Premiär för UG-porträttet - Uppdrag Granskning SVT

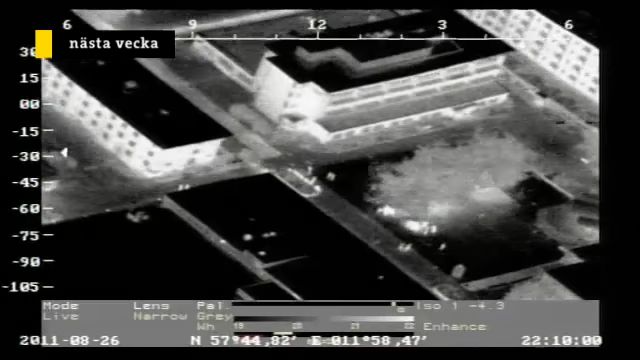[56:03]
Tänkte jag skulle titta lite grann på gården, om det rör sig någonting där.